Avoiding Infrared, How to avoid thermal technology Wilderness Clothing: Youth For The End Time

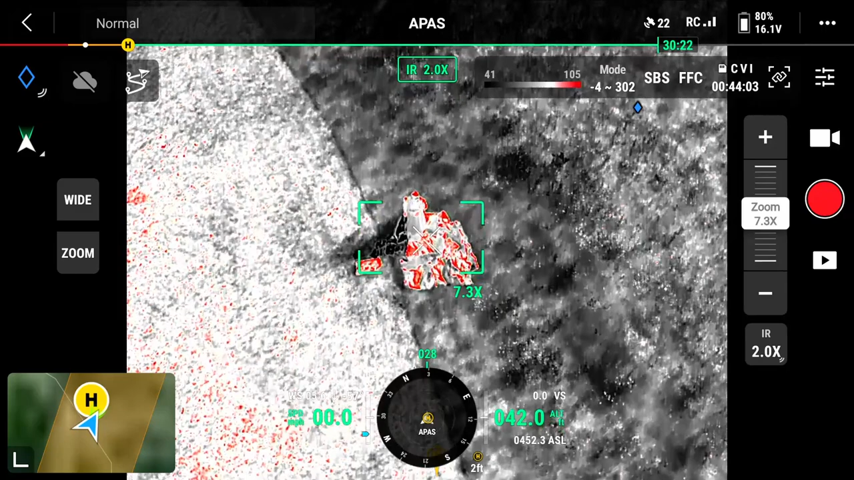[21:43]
Okay, so the red there, red is hot. The tarp doesn't get good readings. I prefer they just do it on the grass, because I know they're not going to like it. What? Because the tarp is just as hot as he is. It is. It's showing the heat. That's why I want him out here. That's what I tried to get him to do last time, but he didn't want to do it. Melanie? Yes? The tarp is showing just as much heat as he is showing. He's going to have to go out in the grass, one of them.
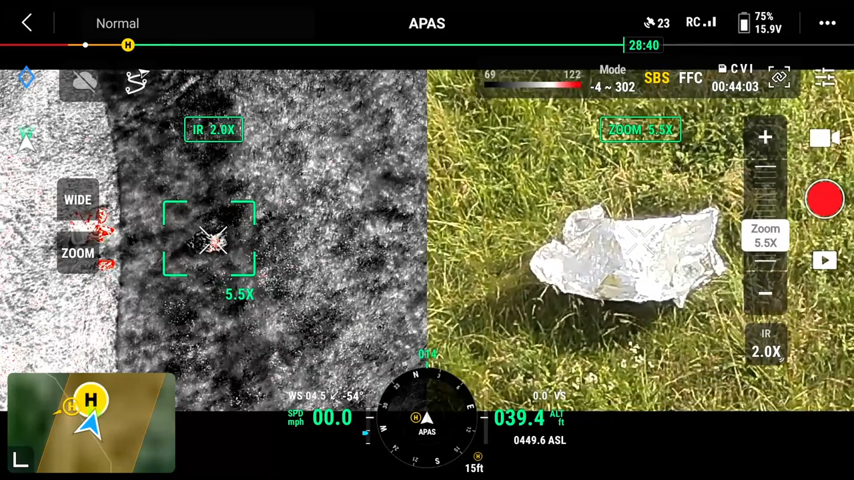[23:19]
you might go, well, there's a hot spot there, but what is that?
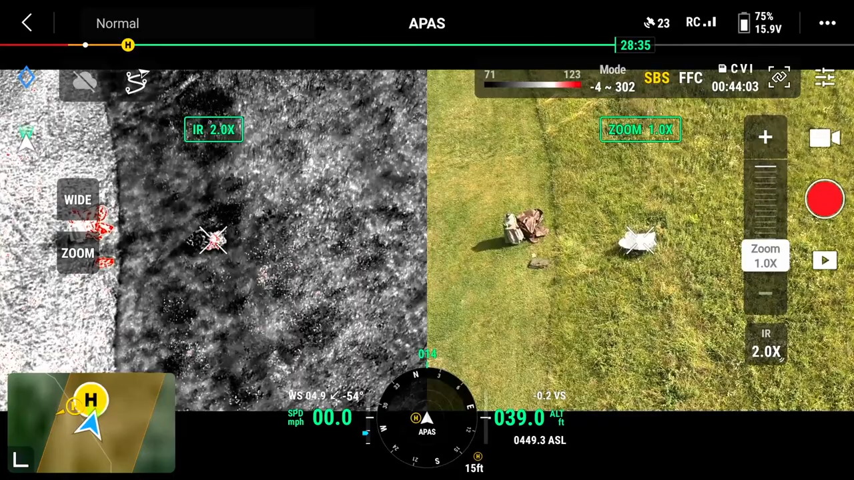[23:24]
Unless you had an optical camera, you'd never see even what it was to look at.
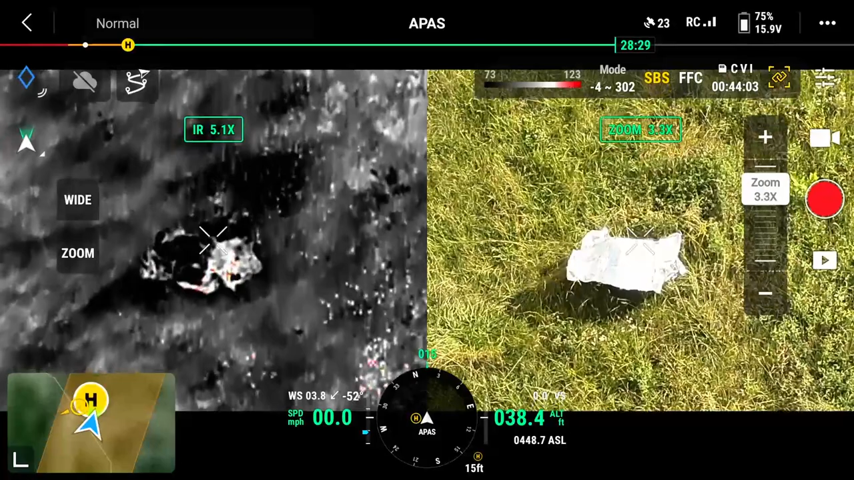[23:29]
So you can see the, the thermal blanket there, but you see how little heat and the black is cold. So it's blending in. So what about our subject under the, um, where we can see his legs, I can see his heat. Yeah. Where his, I think where his legs are, we're seeing a little bit of heat coming through.
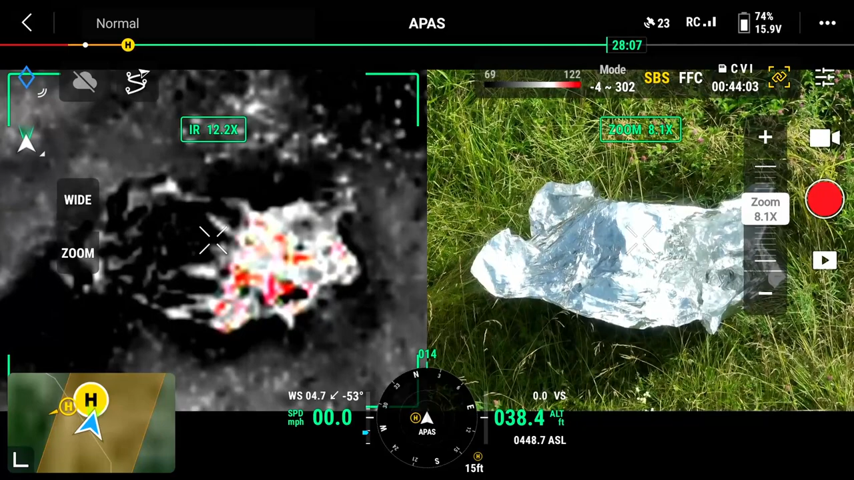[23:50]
He's, he's squatted down. Yeah, I can see, I can, I can see, I can see it right there. Okay.
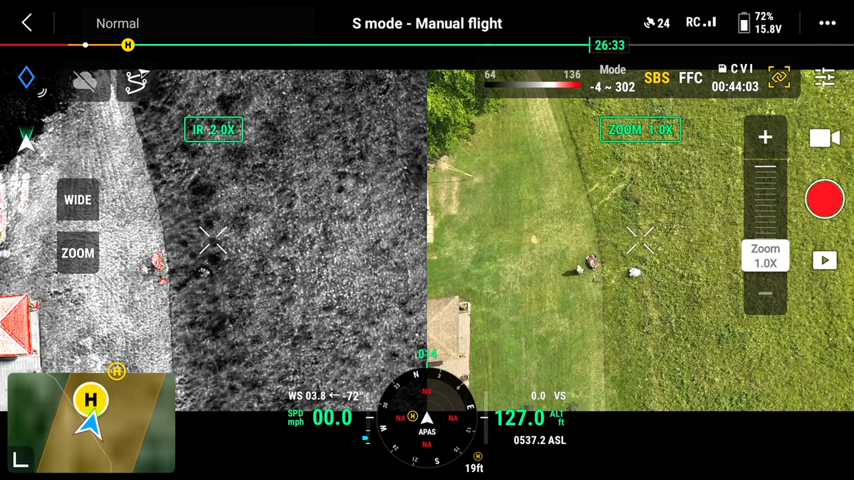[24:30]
And then it fades up through white, gray up into white, and then up into red at a hottest at 134, which is this roof over here. So, so he's at 127 feet off the ground. There he is. There's other hot spots out in the grass because the sun's on it. So if we were ignoring this with Melanie and her sample out there, if somebody flew over with that, okay, with heat seeking. Now, if they had a visual camera, this is going to pick up and show really well.
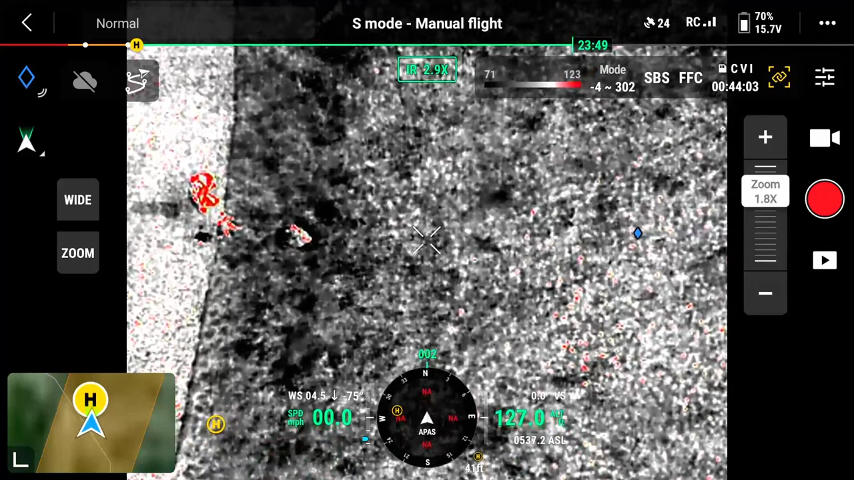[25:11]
Okay. Pull out, have him just pull that off of there. Give us just a moment here. Okay. Pull that off. Let us, Matt, go to the infrared. Let us see what he looks like there without anything.
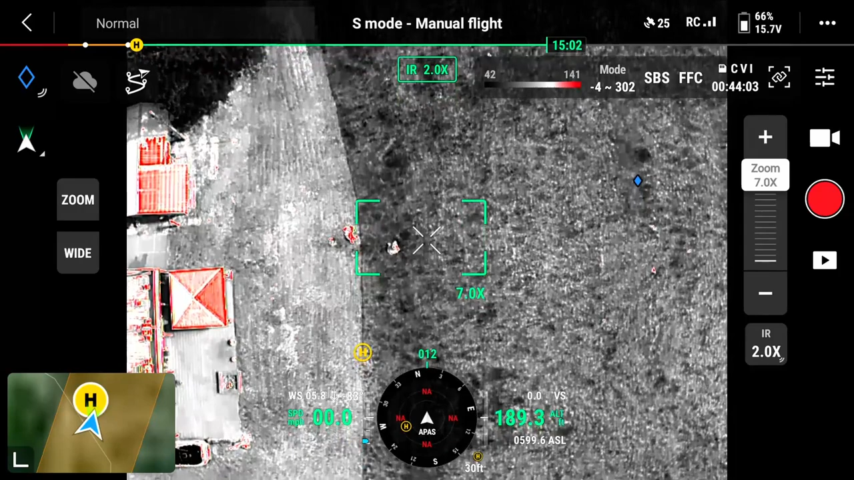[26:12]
Matt's zoomed in pretty good there. Go up to your 100 and whatever and zoom out. You're at 7x. No, I'm not. Aren't you? You're getting that mixed up again. Okay. Sorry. Okay, so we're 190, just 180 feet. So you can still see a little bit of heat there. There's a hot spot there. Quite a bit of hot spot. With the wool blanket. Okay, Melanie, go ahead and pull that off of him. Let's go with the poncho. 105 is his, yeah, 103, 104.
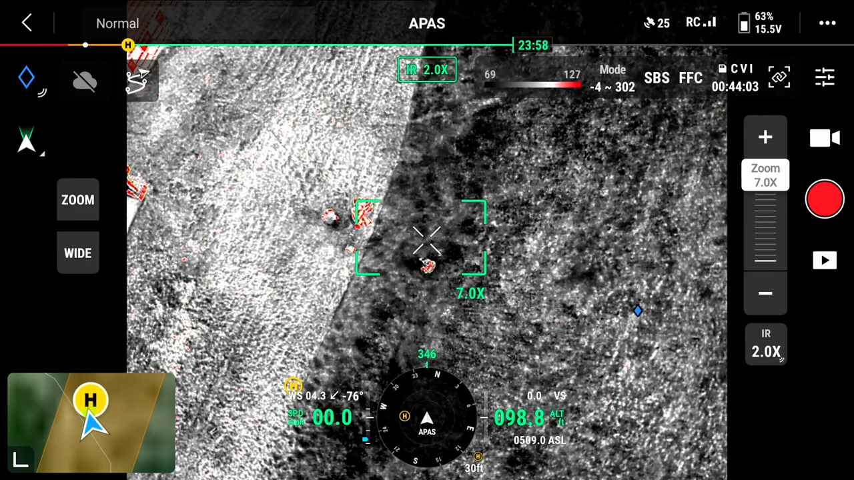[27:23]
And you threw it over you, you curled up on a little ball, it's likely that you may not even be seen. Or if you have on neutral colors, like Melanie with her clothing, if she were to curl up in a ball, it's going to be a hot spot, but it's not going to have the form of a human. That's the key thing. If you're laid there where... He's sitting in his poncho now. Okay. So there's the poncho. It's actually picking up a lot of heat off of it today, coming right through it. Either his heat coming through it, or the sun is heating it up on the outside.
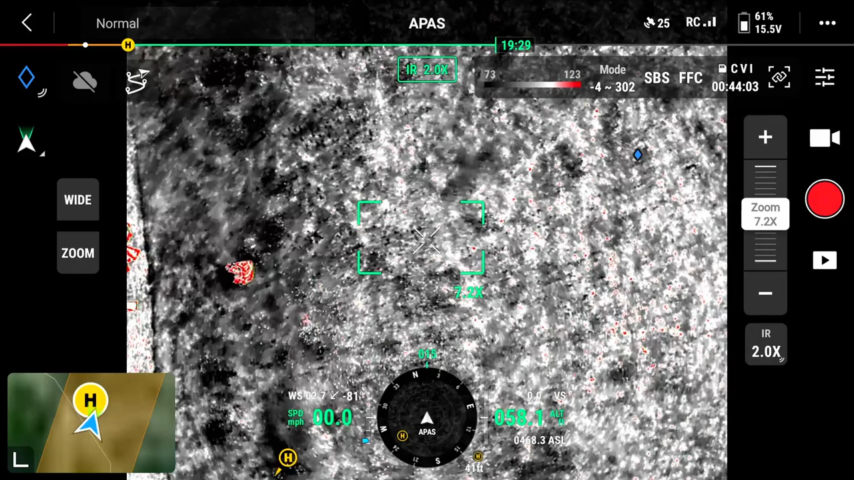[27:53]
And so it's showing the... Oops. ...showing the temperatures there. It's like 100 degrees. Yeah. That one spot there. Yep. So that is... And we're 58 feet off the ground. If Matt were up higher, that would become much, much smaller. He's staying close, so you can actually see it. You know, a helicopter's going to go through it probably at about 600 feet.
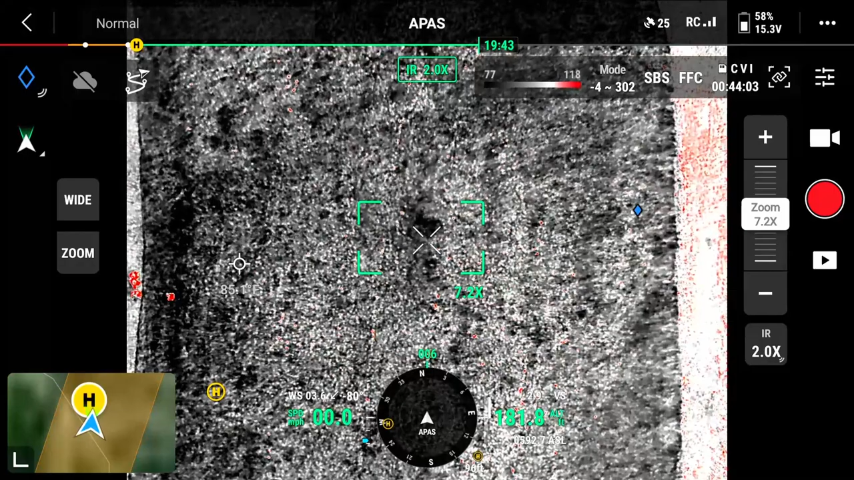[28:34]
Matthias. Matthias. Matthias, over to the far side of me, the right side, and I'm facing the subject, there is an old machine in the trees, a tree line. Can you see how much heat you can get off of that looking at that over there? Yeah. It's over here.
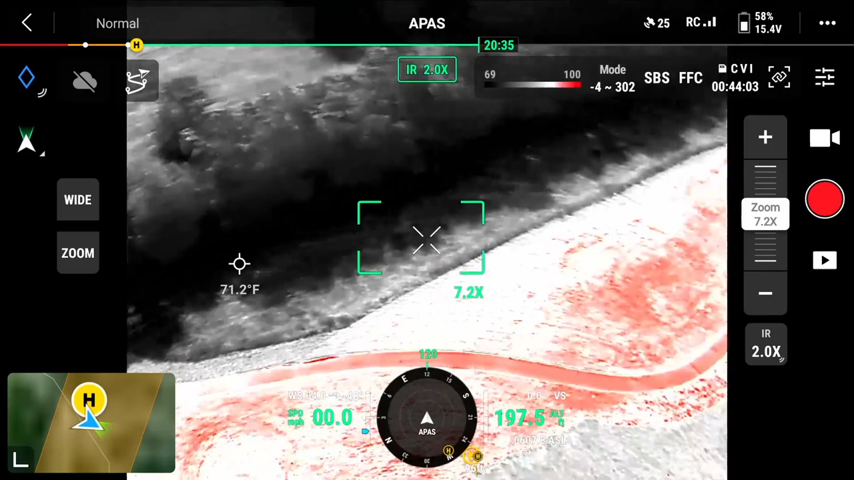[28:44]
On screen: spot 71.2°F
Over here. Not that tree. There. Right there. Is it putting off 100 degrees or bar? There's the boat. There's the end of the lodge.
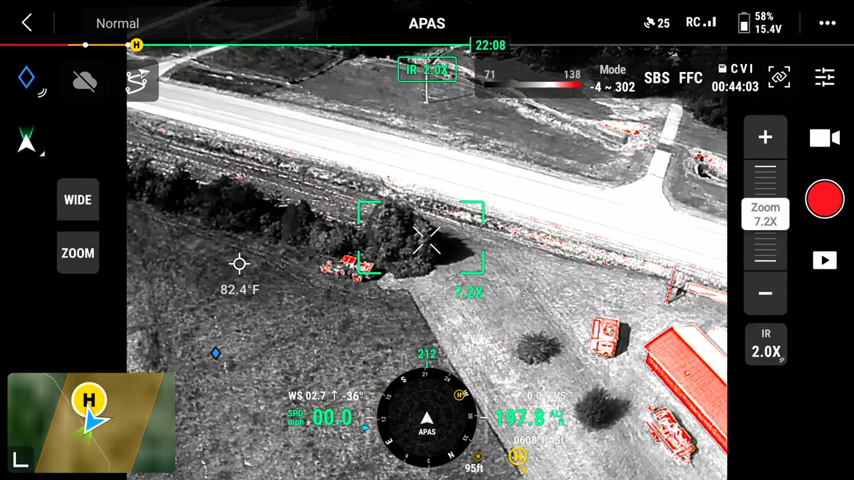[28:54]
On screen: spot 82.4°F
Here's the trailer down there. Okay. Go. Go on, Matt. I've been to the... Piece of equipment. To the tall grass. In the trees, there's an old yellow machine there.
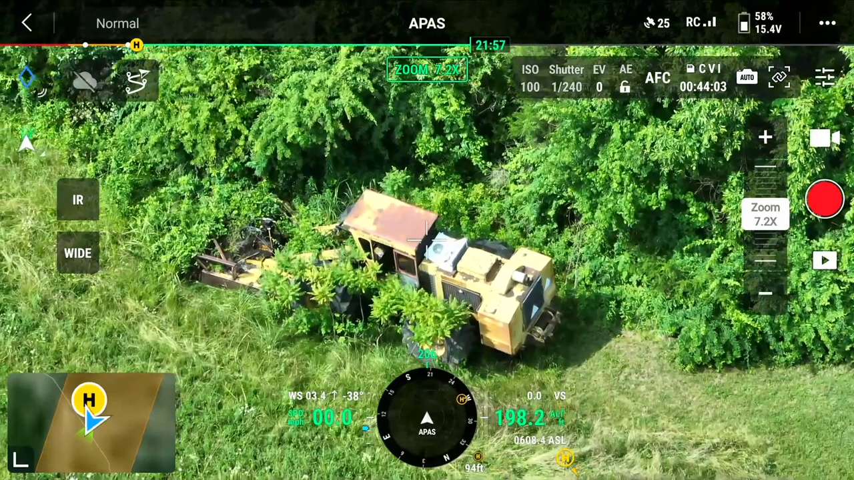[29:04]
Just about even, well, it's even. Yeah, we're on it.
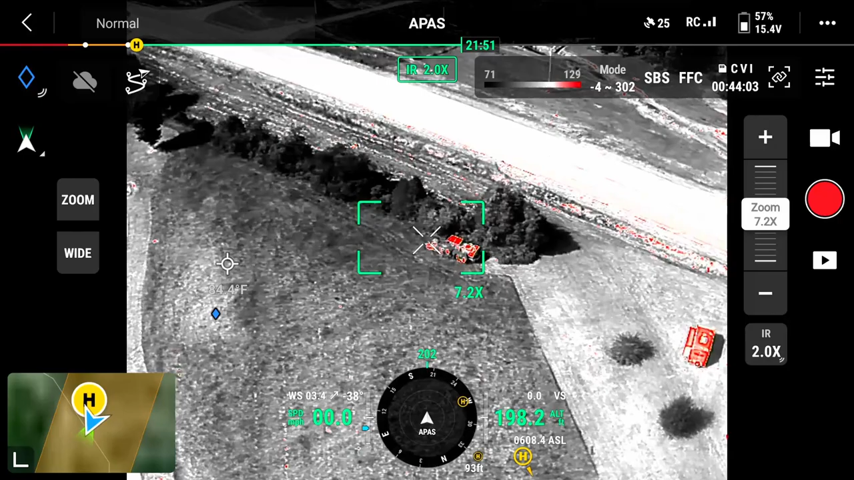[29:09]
On the edge of the grass. So how much heat does that radiate?
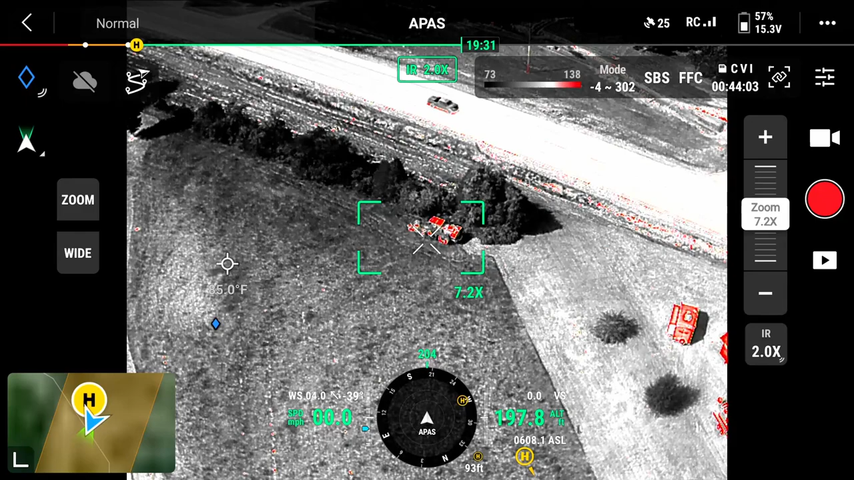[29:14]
What do we got for temperature there, Matt? 126, 127 is the highest spot. So that metal is reflecting 27 degrees hotter than his little poncho was. Yeah. Correct. But you look at all these hot spots in the grass from just the fact that it's hot outside. Okay. And, yeah. And there's our...
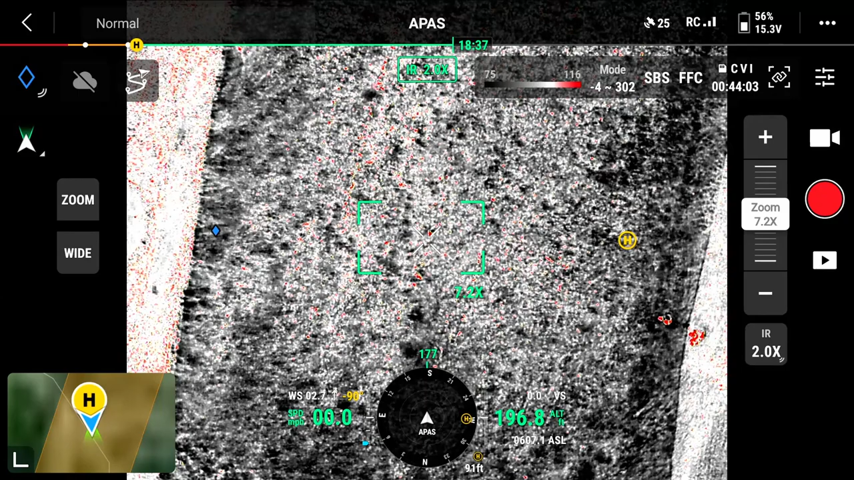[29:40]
Now it's you putting over him. Okay. What are you putting on him now?